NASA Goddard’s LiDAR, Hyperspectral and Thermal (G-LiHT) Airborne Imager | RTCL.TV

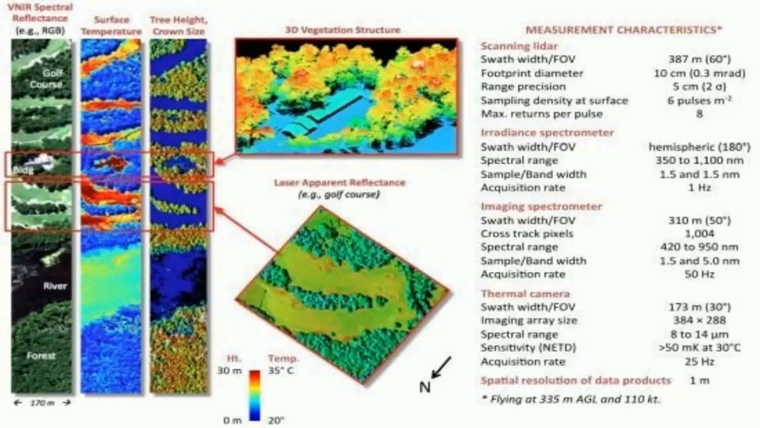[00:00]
The Geely HT Airborne Imager is a compact,
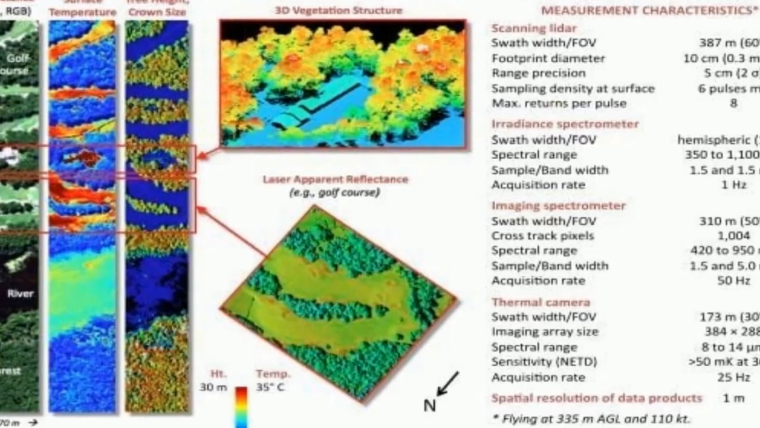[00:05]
lightweight and portable system that integrates commercial off-the-shelf LiDAR hyperspectral and thermal components to provide unique information about ecosystem structure and function at very high spatial resolution,